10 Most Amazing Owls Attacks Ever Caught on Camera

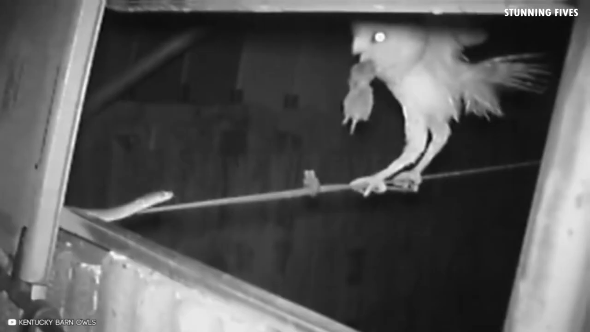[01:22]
They all didn't stay there for long and just off avoiding conflict with the snake.
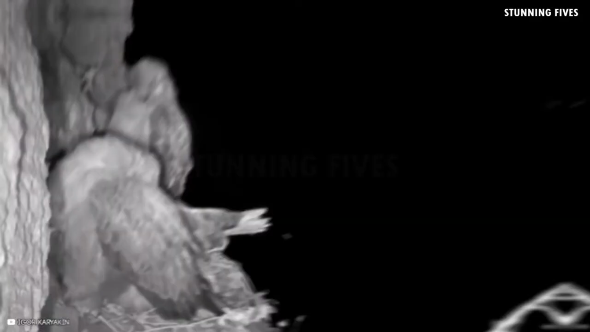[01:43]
The eagle doesn't do much, but the attack was an aggressive one. This female eagle looks above as owls launch aerial attacks on the nest.
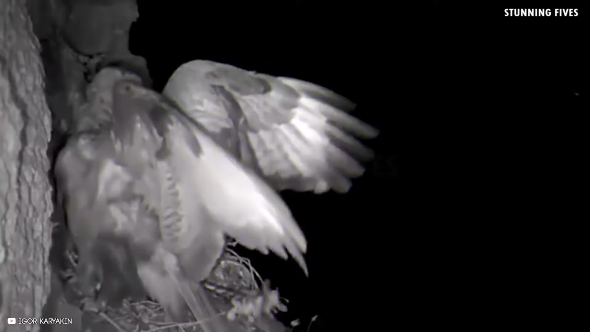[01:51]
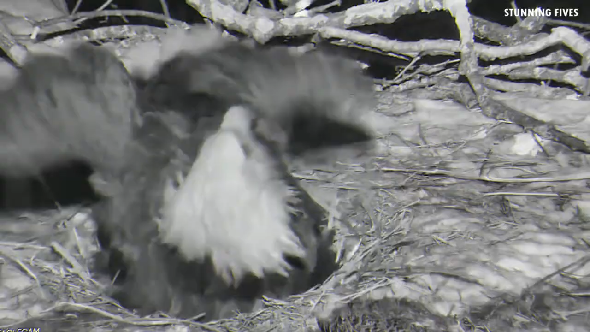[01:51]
Not sure about it, but maybe the owls killed a baby eagle because I saw a small body dead in the nest.
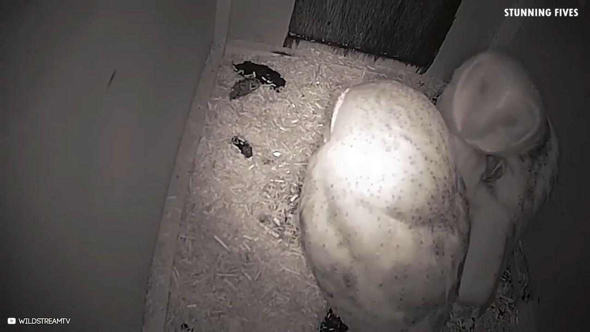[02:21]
One of the owls flies out of the air while the other owl remaining attacks the pigeon. It's the pigeon that managed to kick both owls out of the coop. Imagine purchasing a new home like these owls did and going through this sort of home invasion.
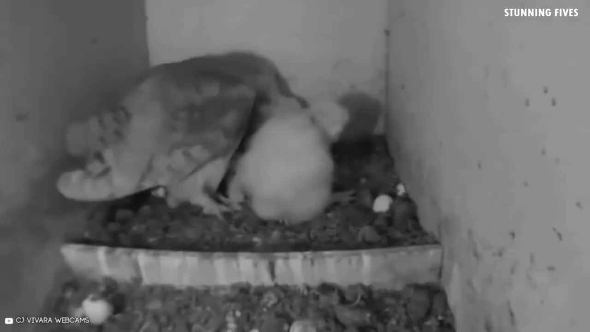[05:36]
This owl ends on a nest with two small baby birds and begins mauling them in the nest after which, the owl reconsiders his tactic and grabs one of the chicks and takes off with it.
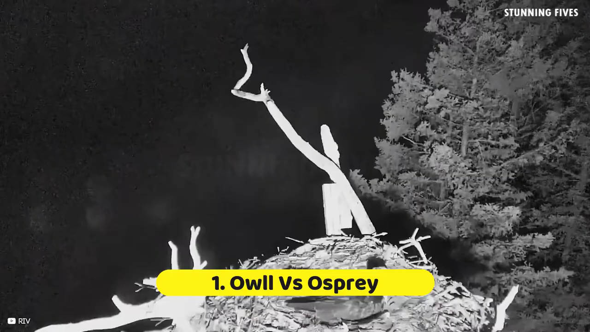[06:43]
A grey horned owl attacked this female osprey lady as she incubated her egg.
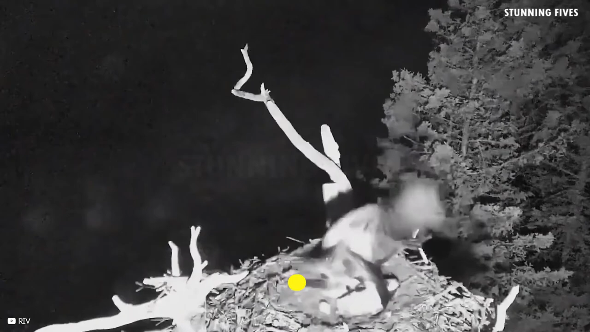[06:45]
The owl nearly dragged her off the nest, but she escaped to return later, seemingly unharmed.